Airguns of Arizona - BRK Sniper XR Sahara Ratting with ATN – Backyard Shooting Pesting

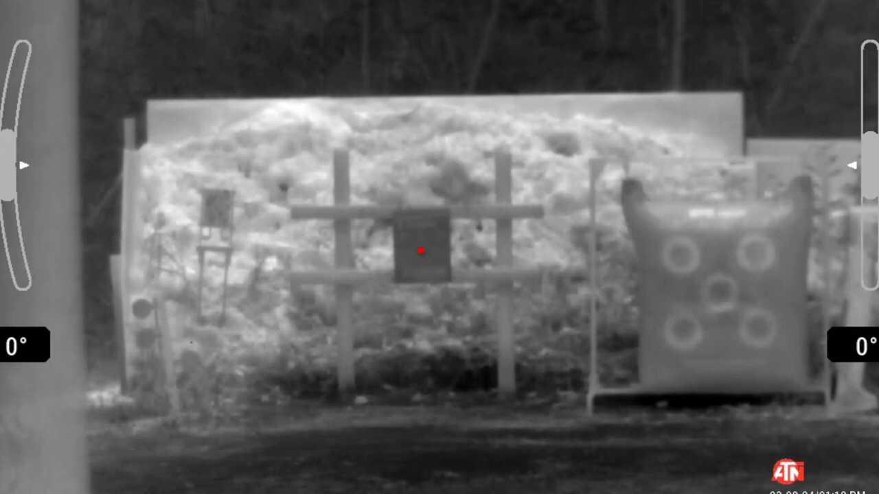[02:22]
i can see the outline of the paper through the scope and i just aim for the very center of the paper
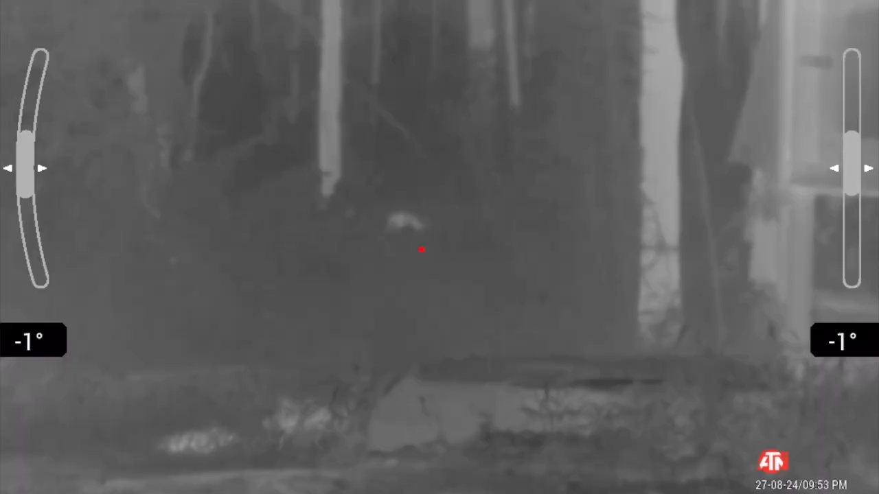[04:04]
Well guys, I would that more rats would have come out, but I only saw one,
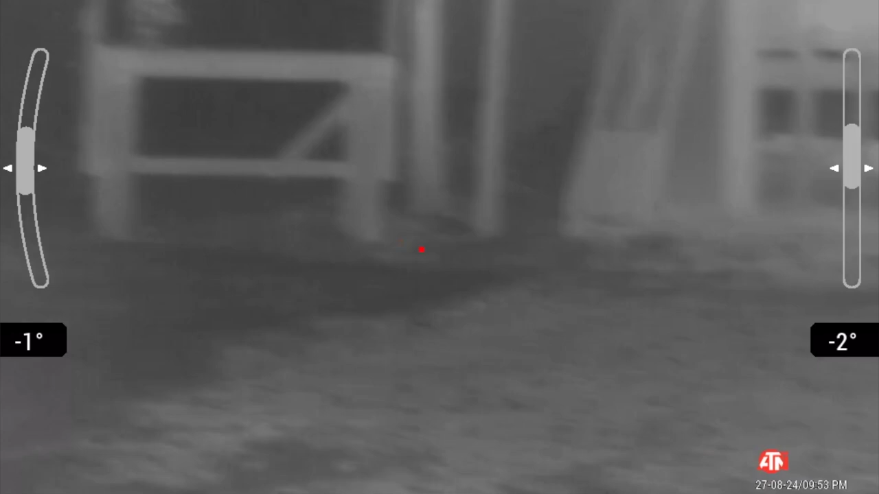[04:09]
well, I saw three last night, and I hit one.
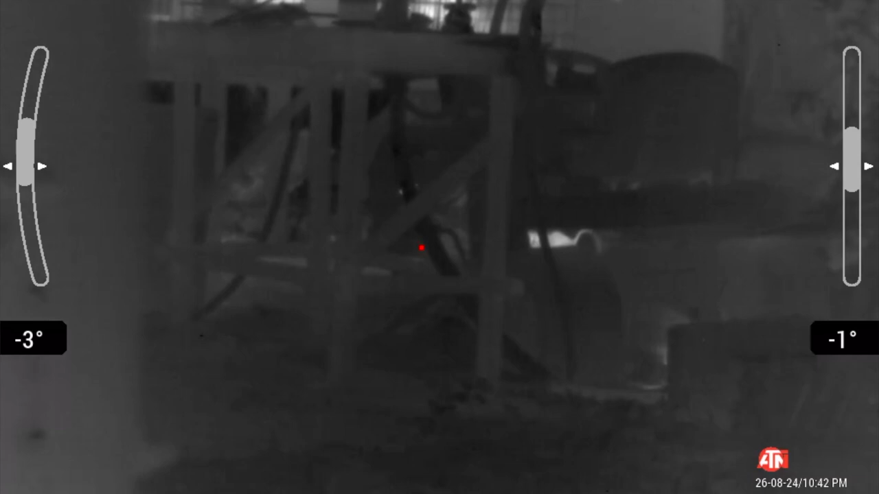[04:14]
It went up inside the lawnmower, the old lawnmower, and it may have died, I don't know.
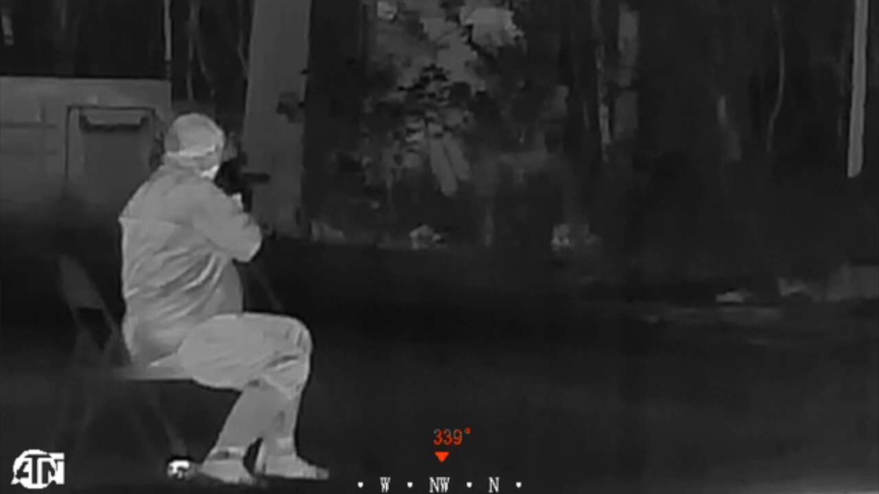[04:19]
I come back out here tonight to try to do the same thing, and I sat and waited by the lawnmower,
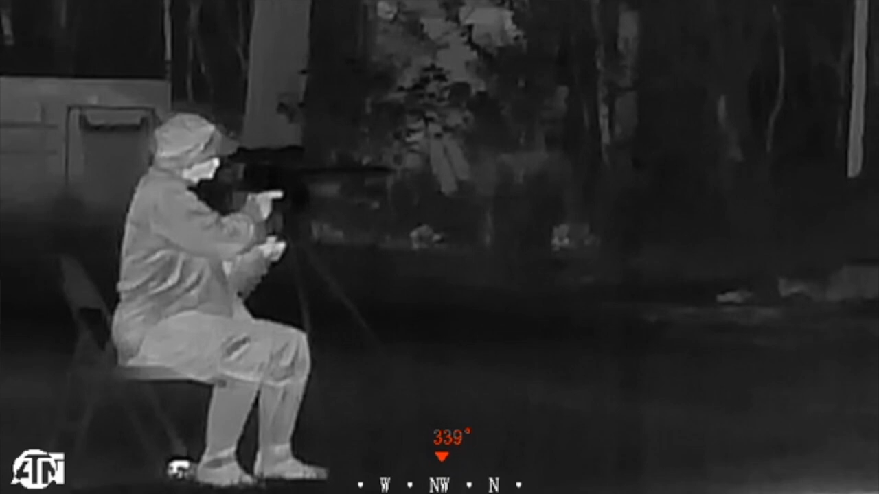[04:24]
and I think they've gotten smart, so they might have found somewhere else or are just hanging out until they know I'm in the bed.
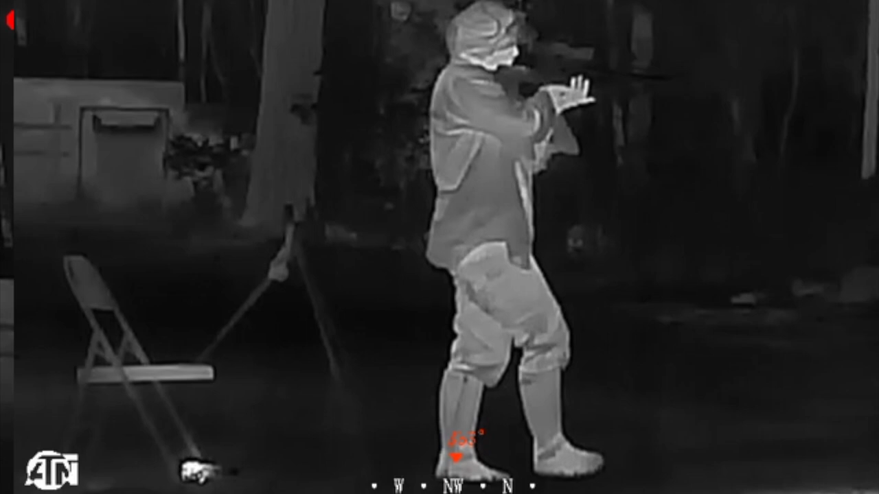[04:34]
So no rats there, but then I just kind of did a little bit of stalking, and I found one further back in the backyard underneath the dog pen,
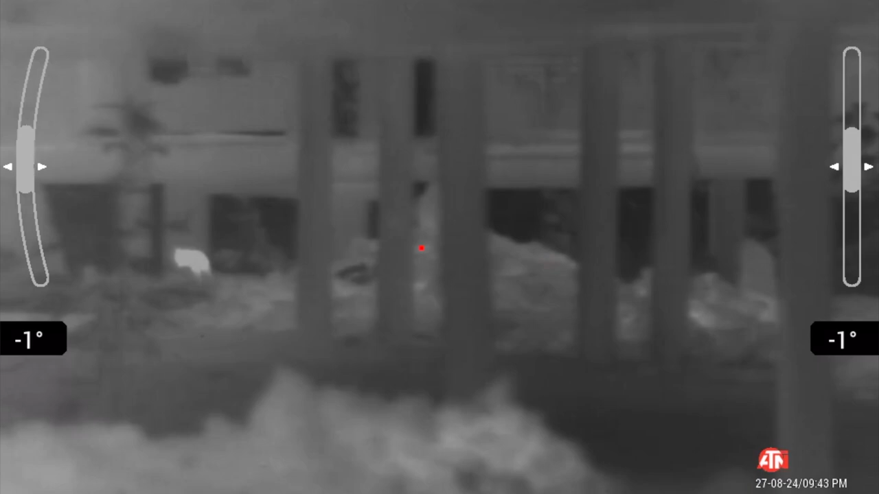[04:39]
so I popped him, and I'm pretty sure I hit him.
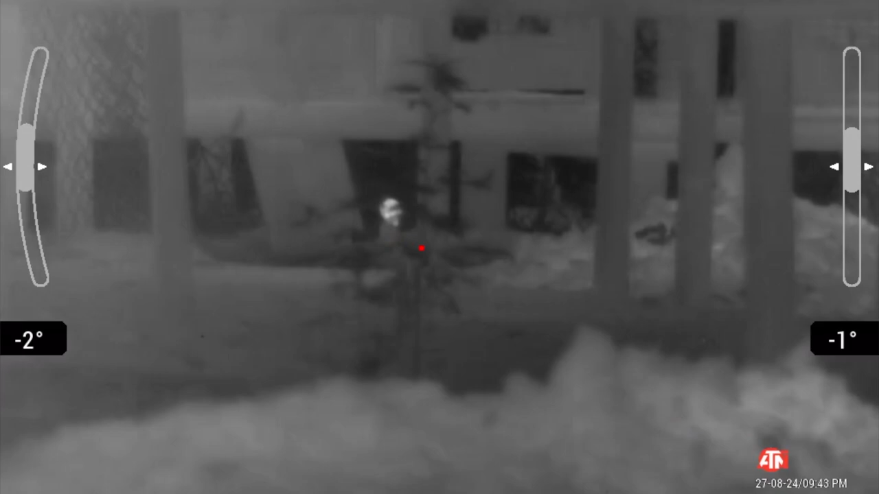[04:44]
Did not recover him. I'm not going to go try to recover a rat at night, but I'm pretty sure it was a good hit both times.
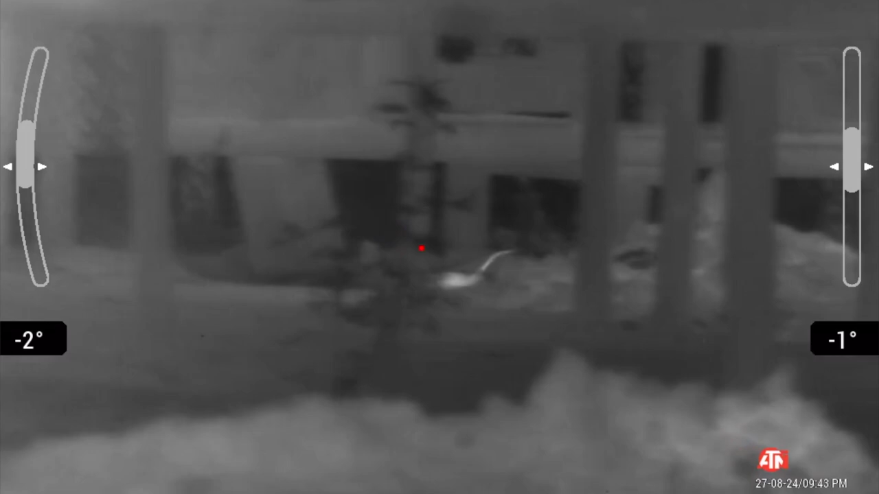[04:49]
So as far as the Brokaw Sniper XR in .22,